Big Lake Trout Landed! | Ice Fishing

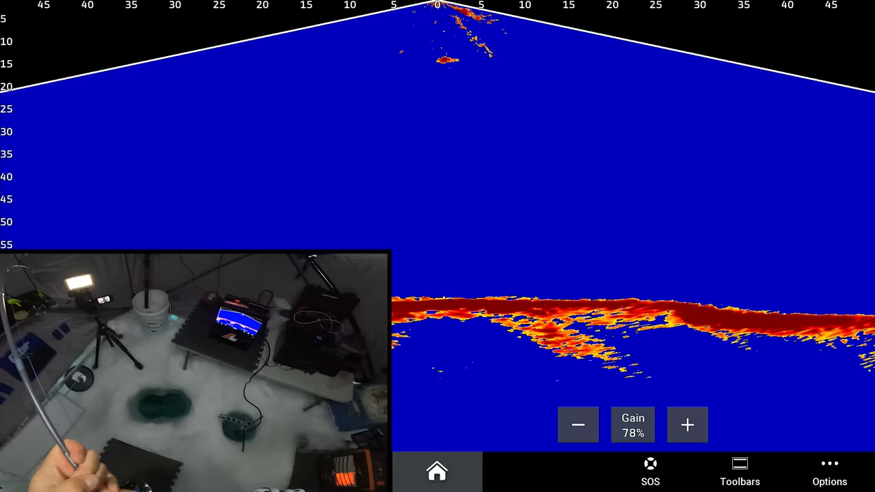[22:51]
There he is in the live imaging, about 15 feet down, 20 feet down. My leader knot is right at the bottom of the hole. So I'm gonna see my FG knot come through here right away. Man, he feels heavy. I'm guessing he's gonna be at least 38 plus. Oh. Wow. Man, lake trout never get old.
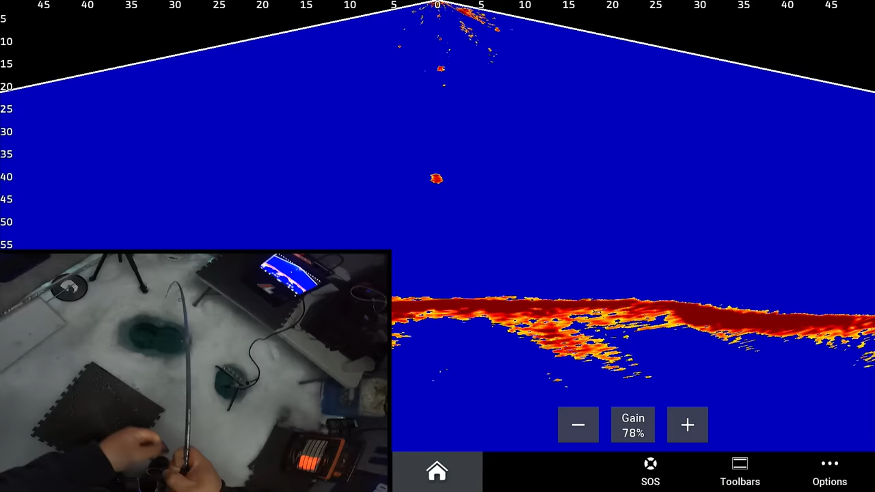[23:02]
Oh, he is putting a lot of strain on that rod. Okay, stop them there. That's a good thing. We stopped them right there at 50 feet. Now we're gonna lay it to him. Oh, my arm is sore.
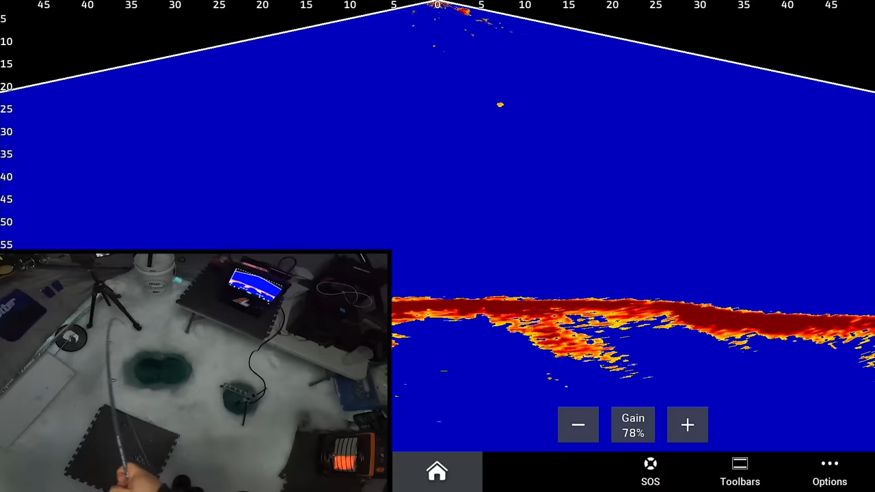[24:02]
Okay. Got him down. He's at 25 feet, just bulldogging.
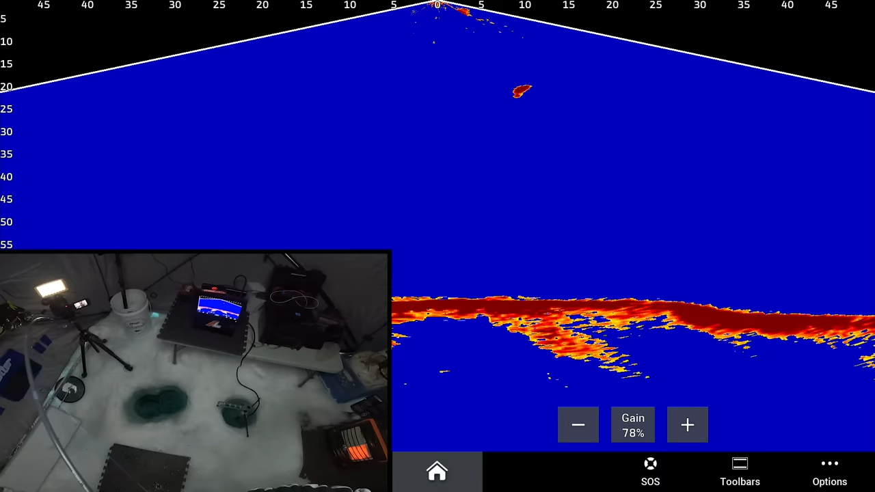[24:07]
Man, this fish feels big. This fish feels big. Okay. I'm nervous.
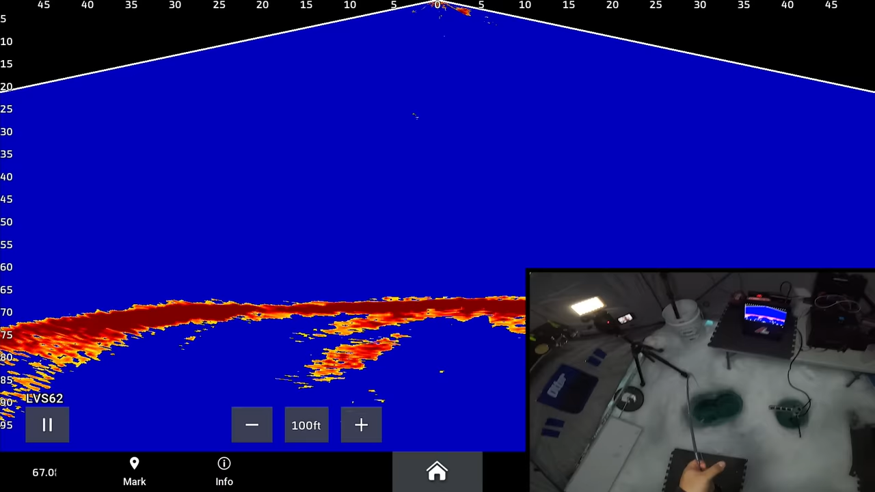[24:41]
Wow, that rod is just doubled, and this is an extra heavy fiberglass rod.
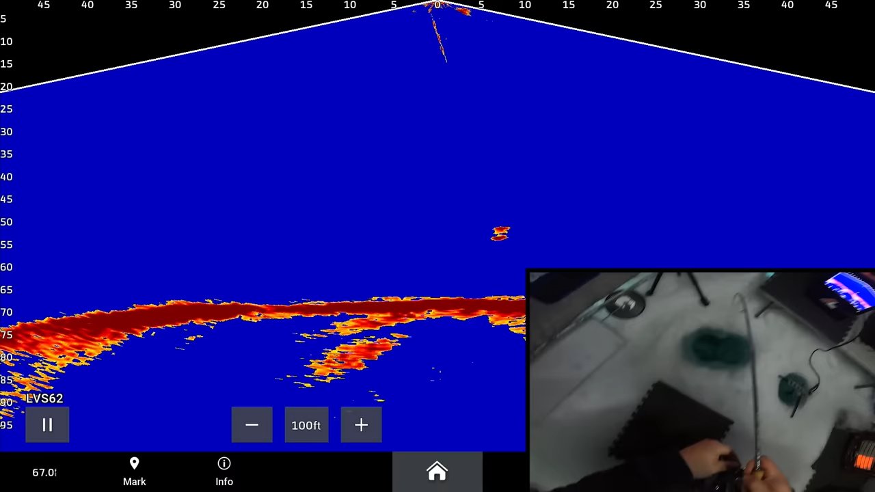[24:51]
Okay, 60 feet, he went back down to 55 feet. hopefully this is your last run. I haven't even had them at the bottom of the ice yet, like at the hole.
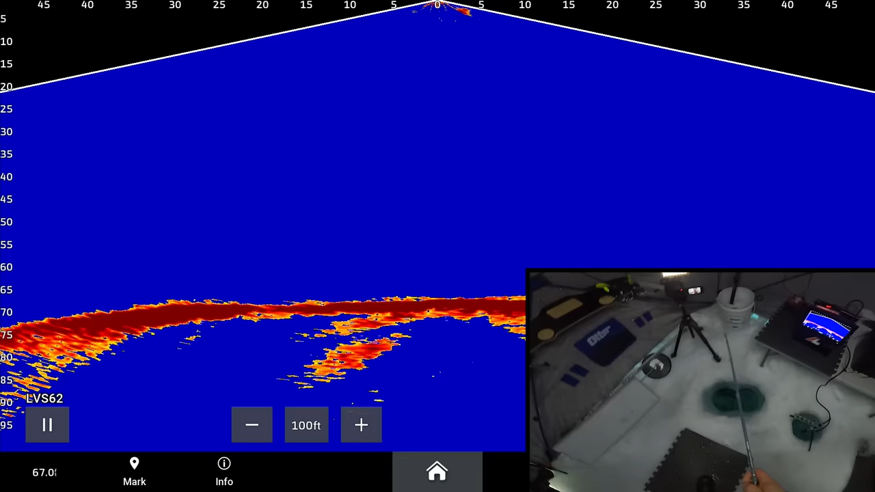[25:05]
Usually when you get them to the bottom of the ice though, they're done. They're tuckered right out. Okay, 45 feet, 40 feet.
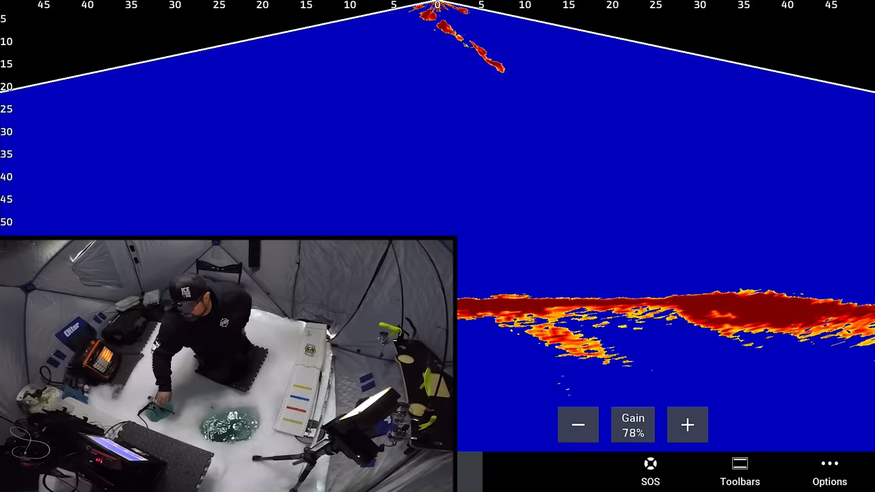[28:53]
Look it, watch it go down on the live imaging. Trying to track it right there.
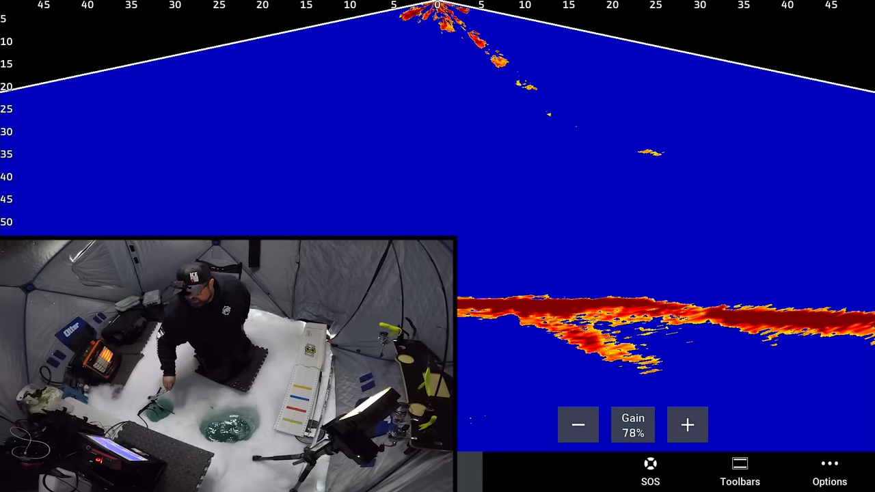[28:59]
Oh, I'm breathing so heavy. Oh. Which way? There? I'm trying to find it. Right there. There it is. It's a 40 feet.
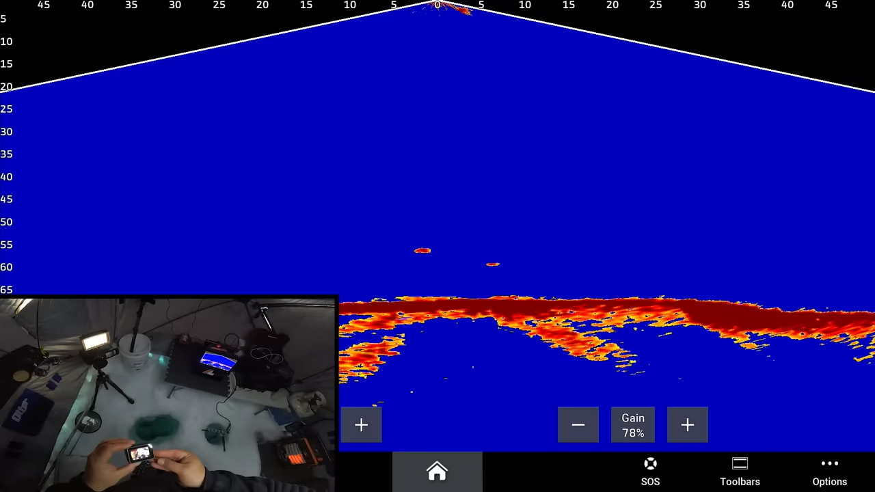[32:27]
Oh, there's a fish coming towards my spoon. I'm just getting the battery down.
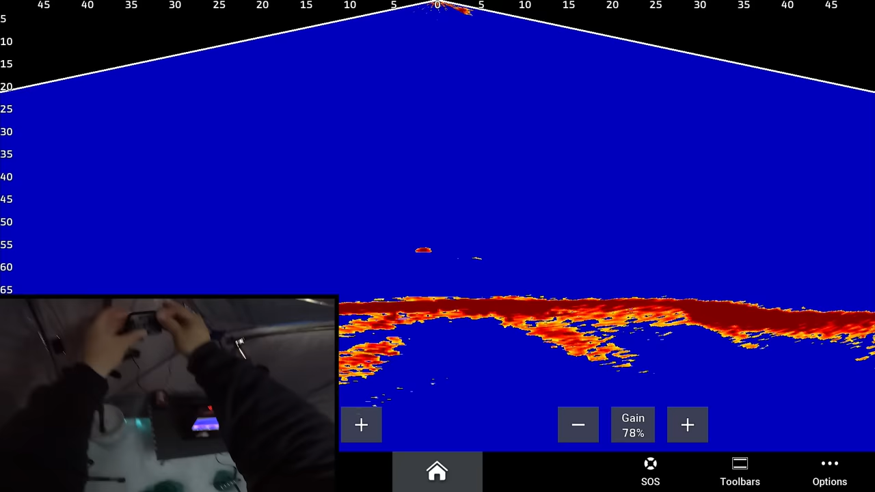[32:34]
Fish, uh-oh, what's going on?
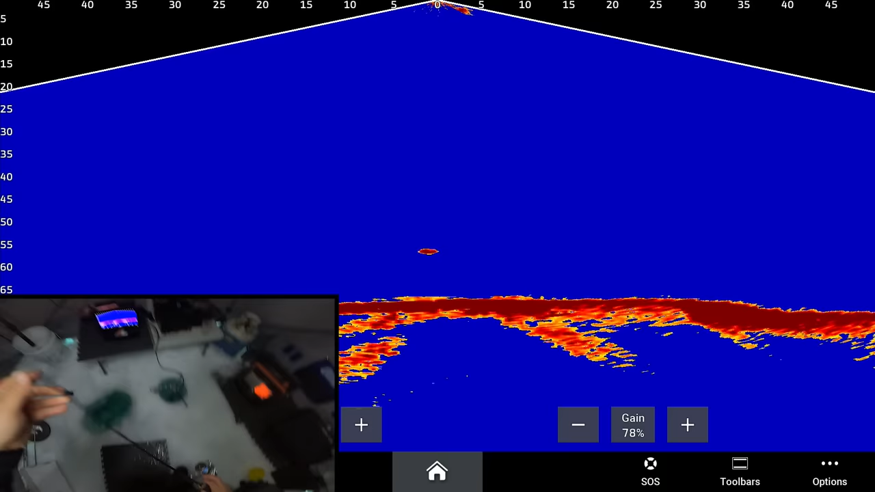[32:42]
Fish coming towards my spoon, and I think the camera's good now.
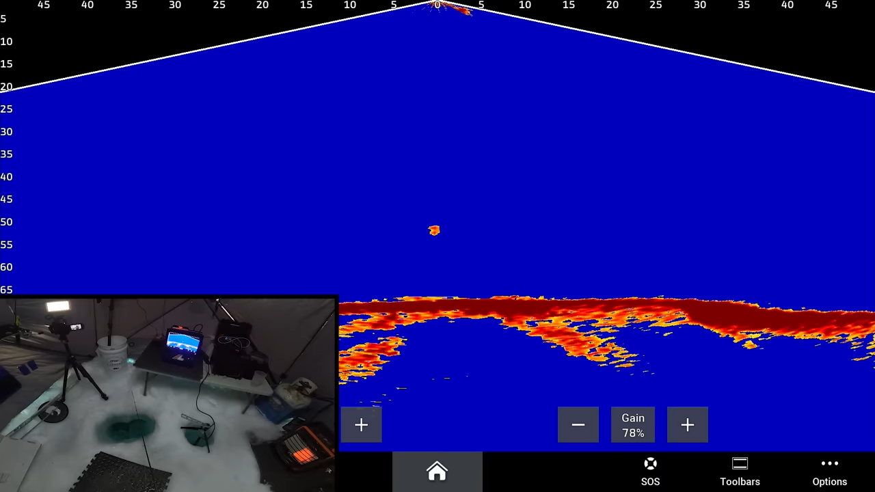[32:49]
Come on, new spoon, be the first fish. Uh-oh, he's little. First fish on the new dinner bell is gonna be a small one, but it's a fish.